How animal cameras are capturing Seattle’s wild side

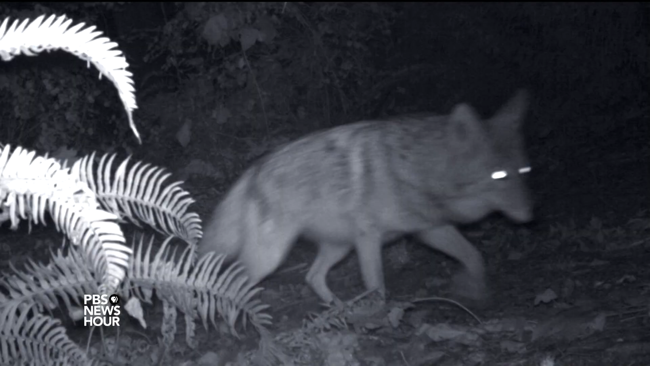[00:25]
ERIC KATOS, KCTS, KCTS in Seattle, KCTS in Seattle, We get some photographs that are just amazing,
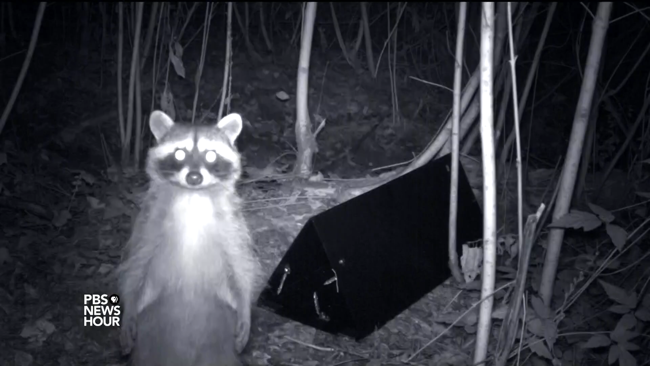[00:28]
like the raccoons posing in front of a camera or, you know, the coyote at the waterhole, all sorts of cool things.
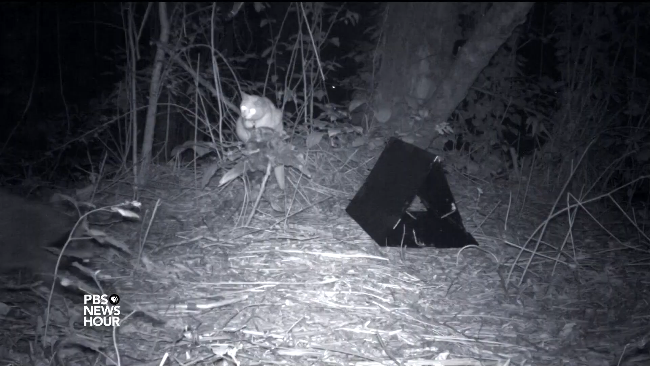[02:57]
Any pocket park in a neighborhood, look for a big tree.
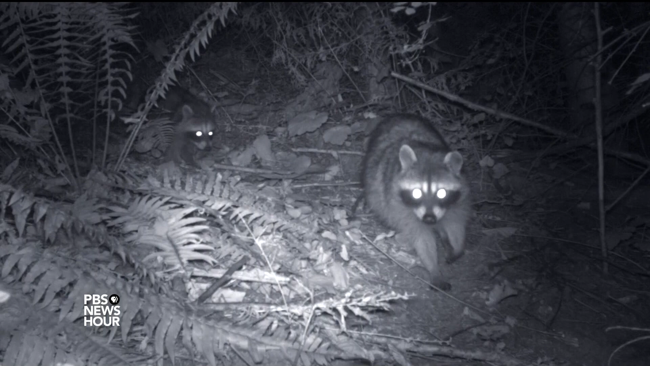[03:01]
Raccoons, you have kind of a daily commute, especially in the summer when the moms have their kits.
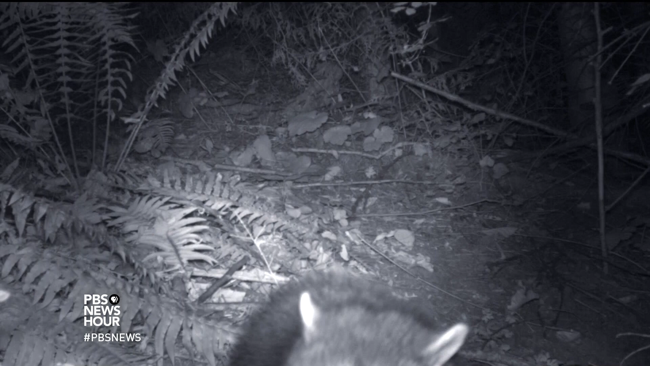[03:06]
You can hang out near the base of the tree and see them coming up and down.